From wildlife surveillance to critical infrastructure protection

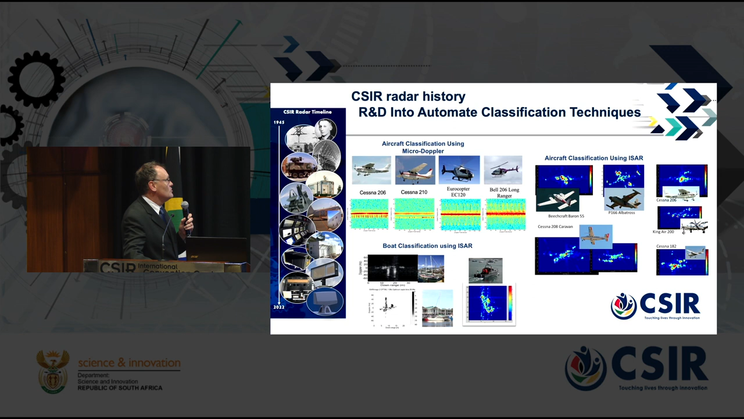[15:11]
12 years from about 2000 to 2012-13 and at these various techniques really focusing on maritime domain awareness and then we started having a look at the Kruger problem. So we shifted our focus to the land case where where we need to see the difference between people and animals. The other big input into this into this development is the development of phased array technology. We've developed the first phased array radars in South Africa and these are various radars which we have been developing with that. Just quickly to tell you what is phased array. Phased array is a technique.
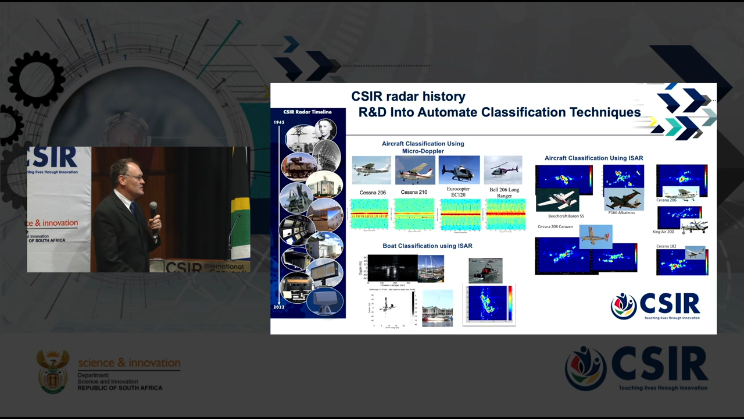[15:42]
It's been used for quite a while in the developed countries.
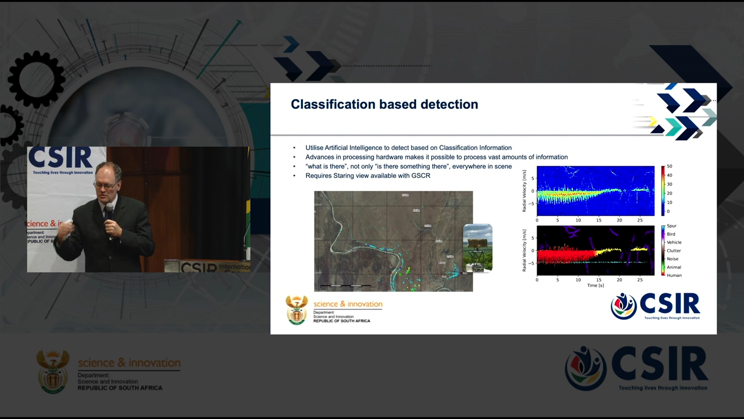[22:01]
something that actually as part of your detection process the idea of you no longer have to say well let's first see what is where something is and then we'll make a choice of those things which are out there what are we going to classify now we can actually be classifying as part of the detection process and filtering things very quickly
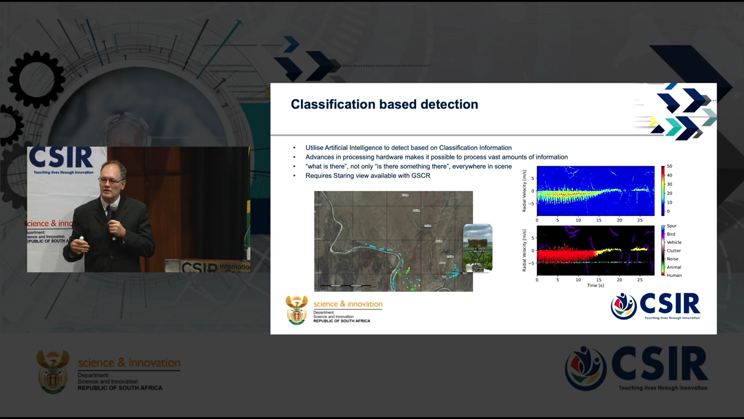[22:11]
and that stage that way get rid of a whole lot of noise and get a much richer picture and another big thing about this kind of um this kind of application is you really need to get the false alarms down because as soon as you